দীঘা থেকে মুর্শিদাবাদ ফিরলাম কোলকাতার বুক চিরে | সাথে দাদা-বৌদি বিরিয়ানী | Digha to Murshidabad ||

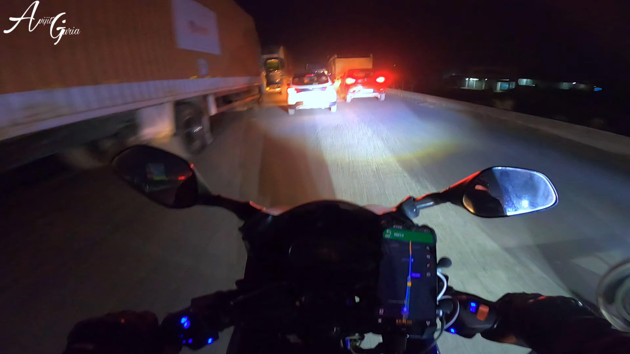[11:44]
আর সময় দেখা যাচ্ছে 2 ঘন্টা 25 মিনিট, 2 ঘন্টা 25 মিনিটে বেশি লাগবে, কারণ পলাশিতে দাঁড়াবো, দেবাশিস দাদাকে সি অপও করতে হবে, তারপর আমি আর রোহন দাদা পলাশি থেকে একদম সিঙ্গেল যাব। সো মোটামুটি 3 ঘন্টা 3.5 ঘন্টা ধরে রাখো বাড়ি পৌঁছোতে পৌঁছোতে,
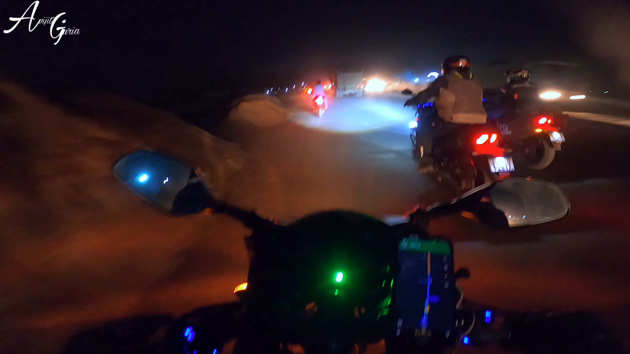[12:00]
আর এই কৃষ্ণনগর থেকে বেরোচ্ছি, আর দেখো ধুলো এইদিকেও কম না।
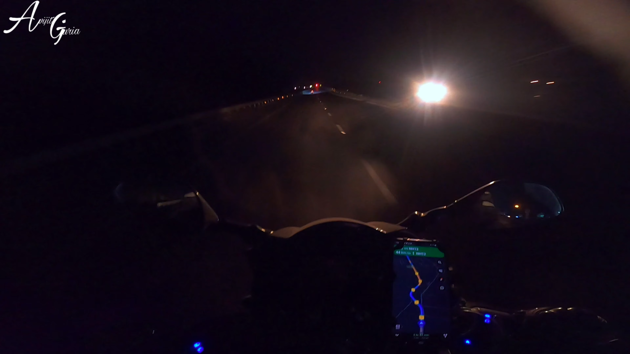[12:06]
গাইস চলে এলাম বেতুয়া, এখন আমি আছি বেতুয়া ফ্লাইওভারের ওপরে,
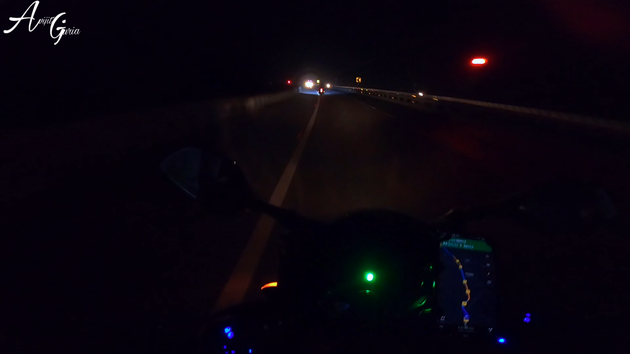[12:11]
এখন অন্ধকার যেহেতু হয়ে গেছে তো এখন আর বেশি ব্লগ করছি না, তোমাদের একটু মেন মেন জায়গার আপডেট দিতে থাকবো, দেন সোজা বাড়ি। বেতুয়া টোল গেট এর জন্য এত ঝকমক করছে।
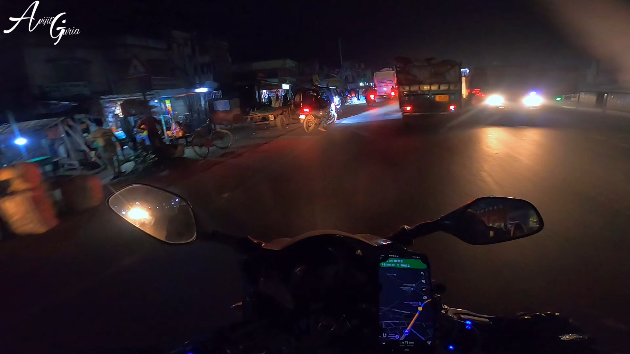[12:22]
চলে এলাম পলাশি, তাহলে বেরিয়ে গেলাম পলাশি থেকে, এখন আমি আর রোহন আর দুজনের বাড়ি একই জায়গায় লালবাগ, সো একসাথেই যাই। ভাইলো আজকের মতো হয়ে গেল আমার এনআইটির জার্নি,
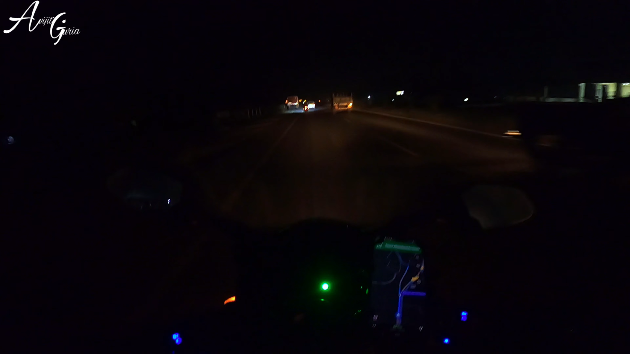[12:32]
এখন আমি বহরমপুর বাইপাস নেব, দিয়ে সোজা কেন কলেজের পাশ দিয়ে লালবাগ চলে যাব। চলে এলাম বহরমপুর, ভাইলো এখন আছি কেন কলেজের ঘাট।